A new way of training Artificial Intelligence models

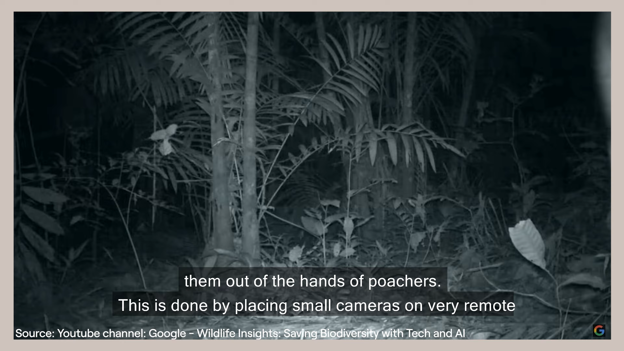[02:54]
This is done by placing small cameras on very remote locations throughout the savannah.
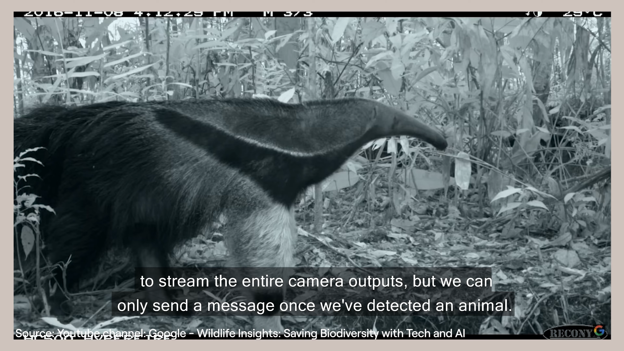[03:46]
In this way, we don't have to stream the entire camera output, but we can only send a message once we've detected an animal.